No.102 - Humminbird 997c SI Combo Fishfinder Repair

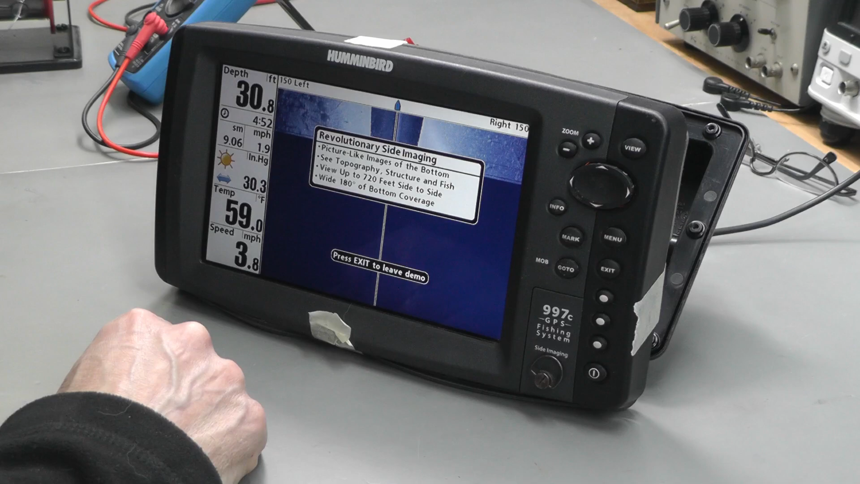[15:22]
On screen: depth 30.8 ft, water 59.0°F, speed 3.8 mph
and you can see the sonar image now scanning down there although it's not going to get much with no sensor connected but at the end of the day the lcd's working brilliant
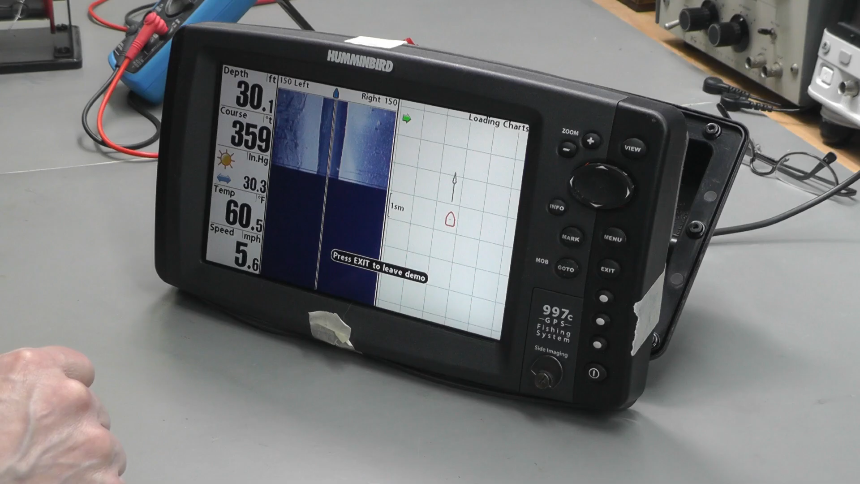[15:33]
On screen: depth 30.1 ft, water 60.5°F, speed 5.6 mph
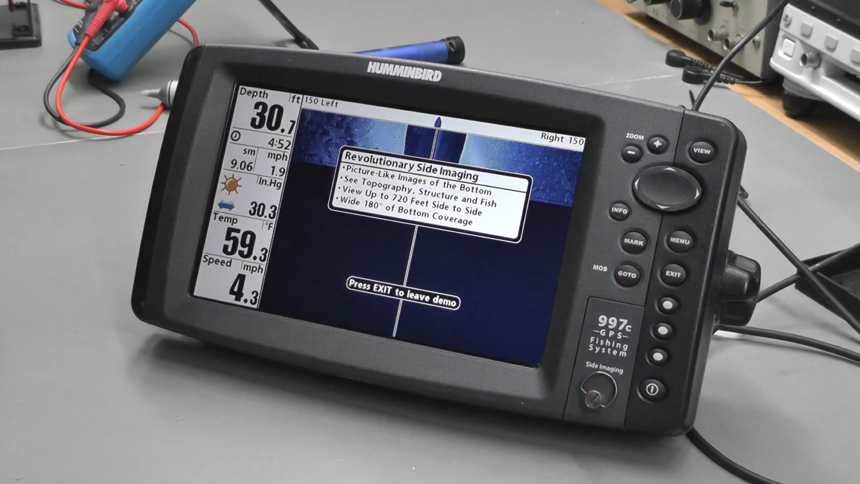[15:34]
On screen: depth 30.7 ft, water 59.3°F
well there's all buttoned back up and that's interesting
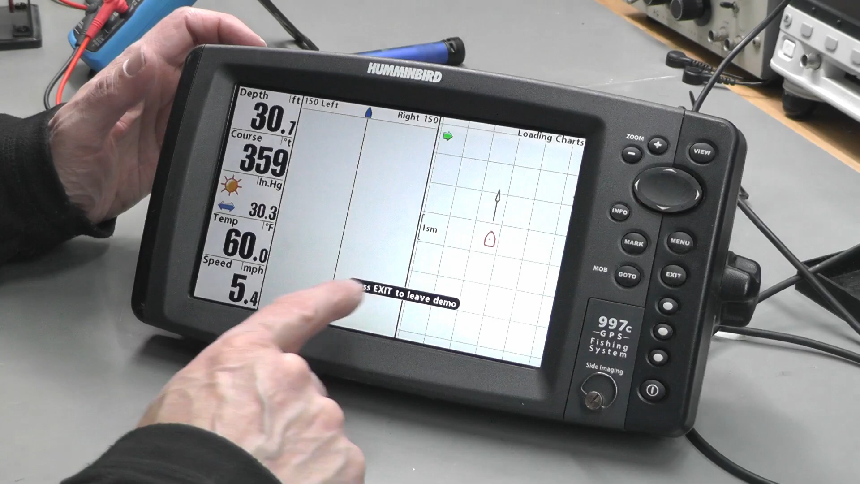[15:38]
On screen: depth 30.7 ft, water 60.0°F, speed 5.4 mph
it's in demo mode when you don't have the transducers connected that's why i'm getting an
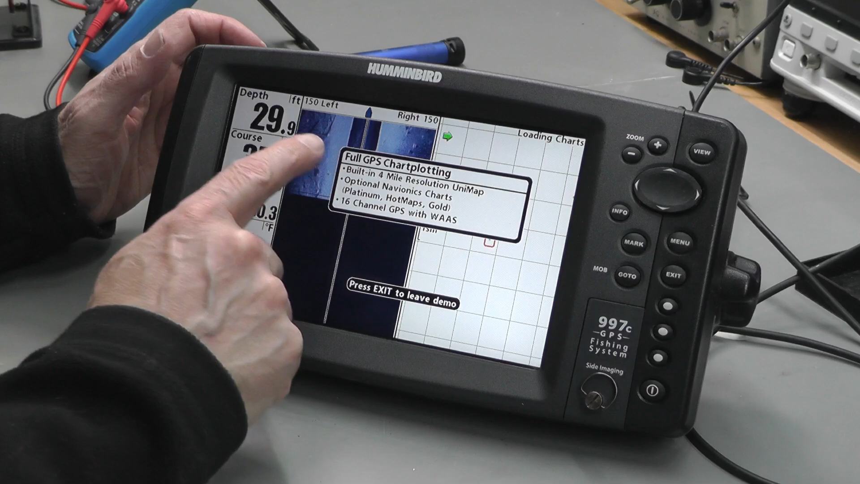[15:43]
On screen: depth 29.9 ft
image on the sonar readout there and also some of the other data this is all false data so yeah and we're certainly not off the